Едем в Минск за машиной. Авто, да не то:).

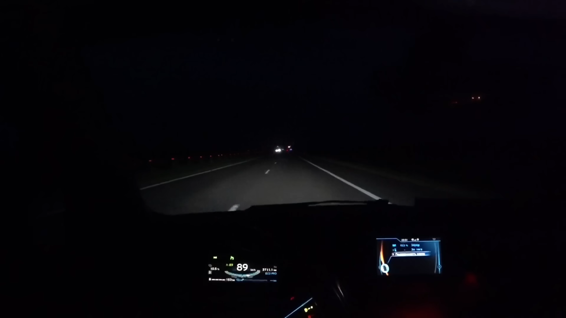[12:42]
Вот уже полдесятого вечера. По-прежнему еду. Но тут уже остается как бы ощутимо меньше километров, чем было. Проехал я уже Бобруйск, Бобруйскую кольцевую. Я думаю, сейчас до Гомеля где-то в районе ста, тридцати, ста двадцати пяти. Уровень заряда по-прежнему тот же, что и был. Десять с половиной, одиннадцать. Он там иногда в горочку подымешься. Десять с половиной, там десять. С горочки потом обратно съездишь.